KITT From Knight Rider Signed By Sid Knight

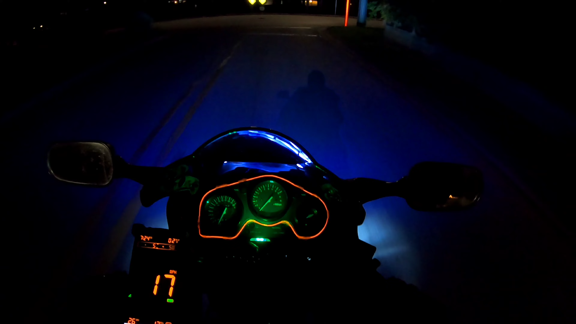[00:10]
trying to get some good accent lighting going for the bike to make the night videos a bit more enjoyable for you guys just trying to have a little bit of fun you know trying to see what i can do to be a good motorcycle vlog channel and just have some fun you know